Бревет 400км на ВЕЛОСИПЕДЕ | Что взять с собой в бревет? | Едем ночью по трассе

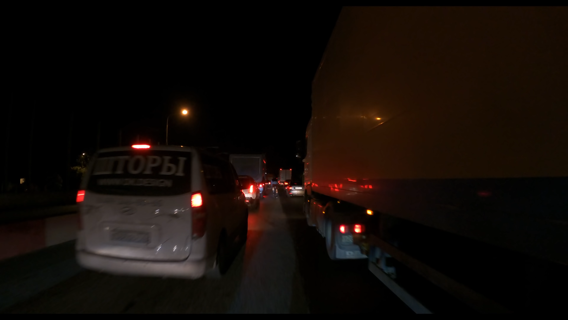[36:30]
И там, где мы хотели немного схалявить, ехать по светлому, по широкой обочине, в итоге, как я уже только что сказал, все поменялось просто с ног на голову. Мы в итоге ехали в темноте, в пробках, по бесконечным ремонтам дорог.